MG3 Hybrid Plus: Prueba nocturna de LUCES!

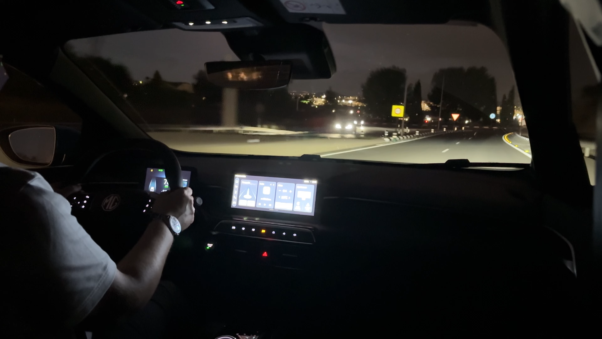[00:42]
fuera las luces porque el MG3 Hybrid Plus lleva luces LED en todas las gamas aparte de luces automáticas es como una versión tope de gama así que tengo que hacer un recado y hasta las 10 y pico nos hace de noche en Valencia ya pues os voy a grabar algunas veces por eso así que andamos un poquito más hacer un recadito que tengo que hacer un poco tarde y luego os grabo algunas imágenes más y os hablo un poco de cómo se ve y os cambiaré la cámara de
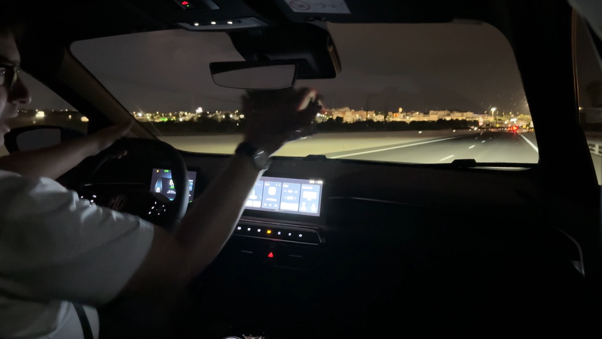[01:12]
aquí delante cómo se ven las luces de carretera cuando conduces este MG3 Hybrid Plus amigos ahora vamos a probar en un tramo de carretera rural una
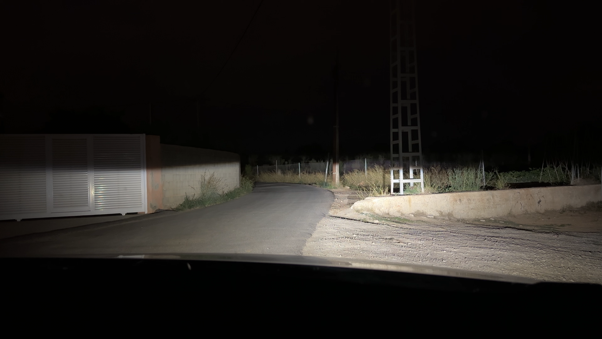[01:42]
carretera que sí que está arrasfaltada con baches y demás pero que no tiene iluminación y vamos a probar cómo van las luces de hecho así están apagadas estas son las luces sólo de posición así se activan las automáticas y así las largas pero el coche lleva sistema automático de largas así que vamos a probar qué tal funciona mientras damos un paseo por un camino algo rural para que veáis un poco más o menos mi
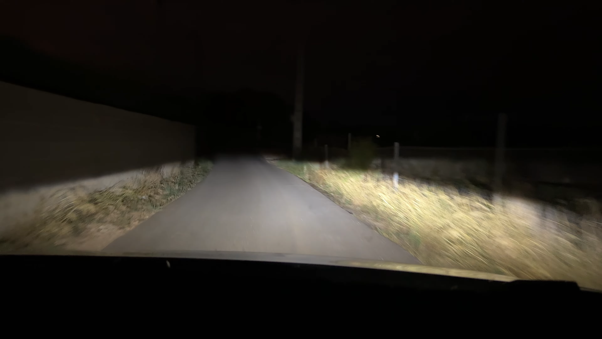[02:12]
perspectiva de cómo funcionan las luces de este MG3 Hybrid Plus lo que yo veo cuando enchufo las largas se ve muchísimo tiene una longitud bastante pronunciada luz muy blanca y dos tonos lógicamente se separa la agrupación de luces de las largas a las cortas